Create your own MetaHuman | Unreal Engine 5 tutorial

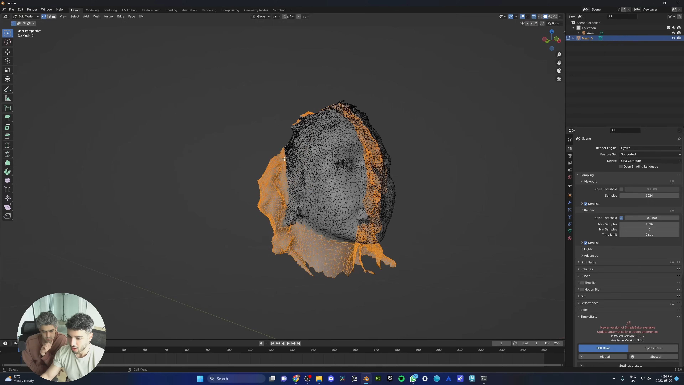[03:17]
One thing you can do actually is Is just open another window right here And in this window go out of x-ray mode